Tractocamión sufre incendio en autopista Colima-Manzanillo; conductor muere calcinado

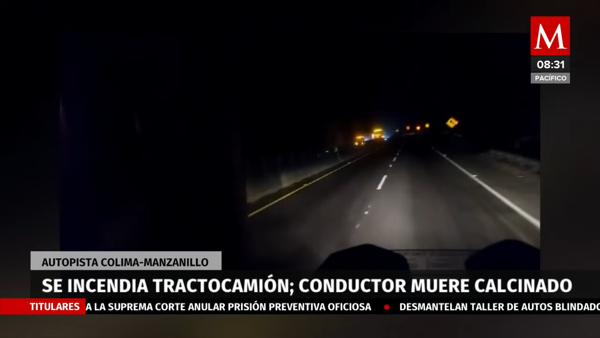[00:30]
un tractocamión, un trailer sufrió un accidente incendiándose. Lamentablemente, el conductor perdió la vida, quedando calcinado al interior de la unidad, por lo cual pues esta mañana, pues comenzó con un tráfico bastante pesado,
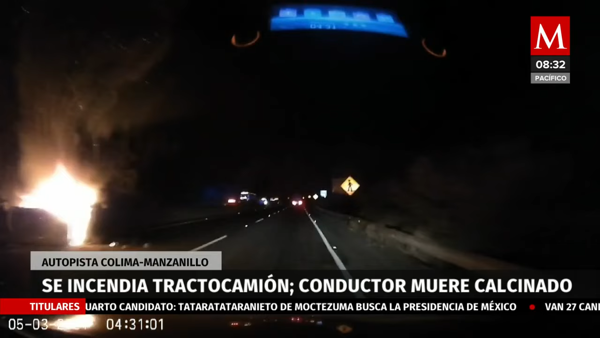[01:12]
de tractocamiones, que están transitando por la zona detenidos por el primer accidente e incendio que les reportaba.